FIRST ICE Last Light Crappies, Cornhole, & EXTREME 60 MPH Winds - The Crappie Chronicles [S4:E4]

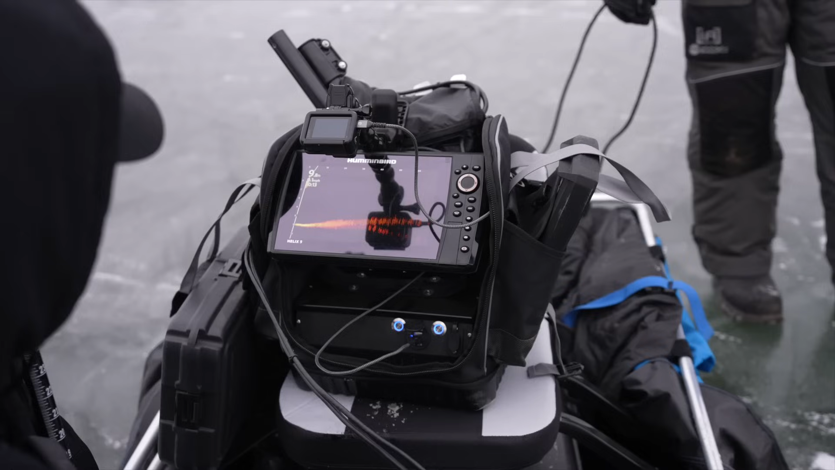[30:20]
No. They're still up there. They're just on the bottom now. Right, some of them are right here.